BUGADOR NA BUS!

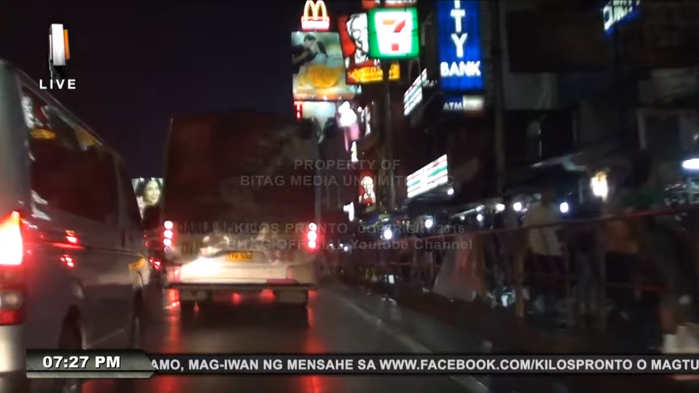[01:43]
2017 Habang binabaybay ng KP Team ang kahaba ng Epifanio Delosanto 7U o EDSA Isang bus ng Tarla Andrea Transport ang umaagaw sa aming atensyon Ang bus nito na may plakang
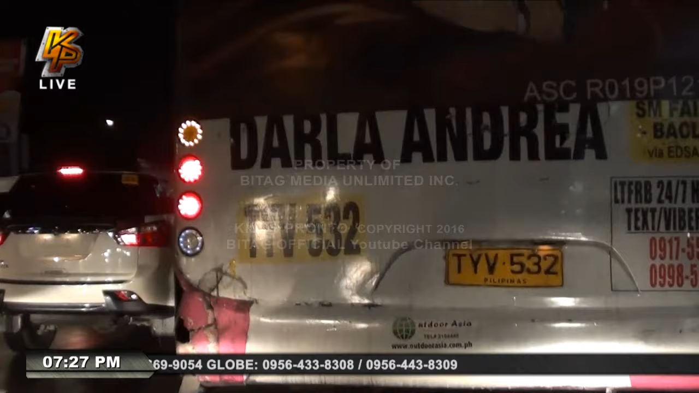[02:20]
paano kayo nakapasa sa smoke emission test kung ganito kay team at kakapal ng usok na inyong binubuga? Mahiya naman kayo Ayusin nyo na! Kilos pronto!